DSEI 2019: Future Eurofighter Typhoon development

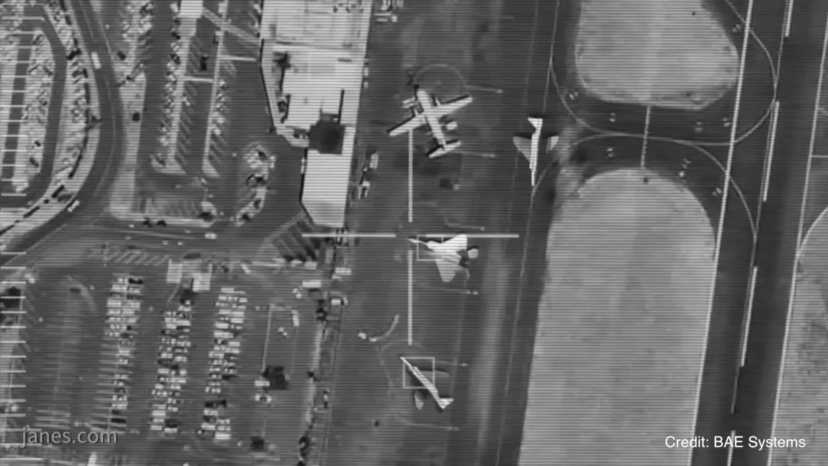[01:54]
picture as well as engage multiple targets in the air-to-surface regime.